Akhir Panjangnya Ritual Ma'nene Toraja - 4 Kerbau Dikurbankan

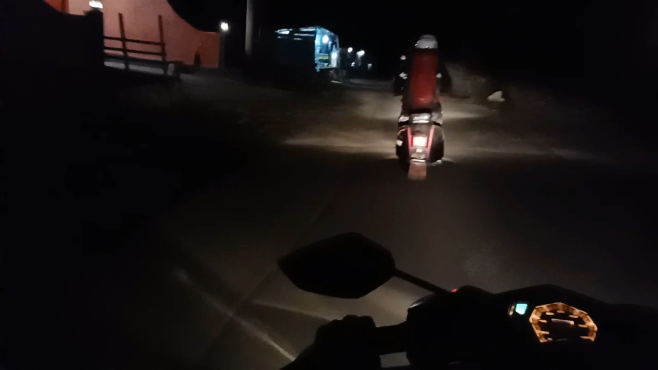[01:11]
Berangkat malam hari ke kabupaten tetangga, saya bersama teman-teman dari Stupid Traveler akan mencari tempat camp yang pas untuk menikmati matahari besok pagi.